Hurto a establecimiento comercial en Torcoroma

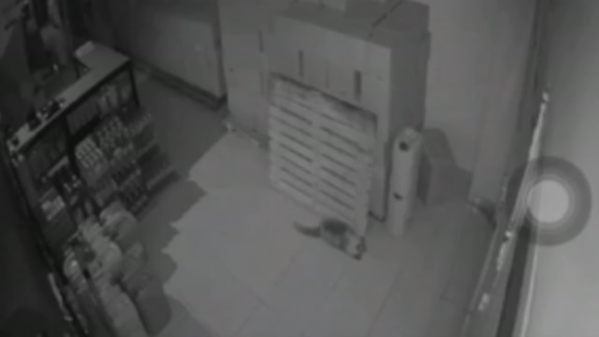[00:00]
En registro de una cámara de seguridad de un establecimiento comercial ubicado en el barrio Torcoroma, quedó grabada la forma como un individuo ingresa al local y procede a recorrer el lugar en busca de los elementos de valor que allí se encuentran.
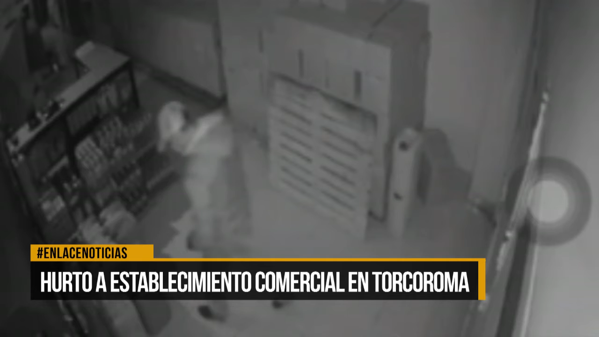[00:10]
Tras su recorrido, el sujeto llega justo ante la cámara de seguridad y trata de manipular, sin que ello afecte esta grabación que ya se encuentra en poder de las autoridades.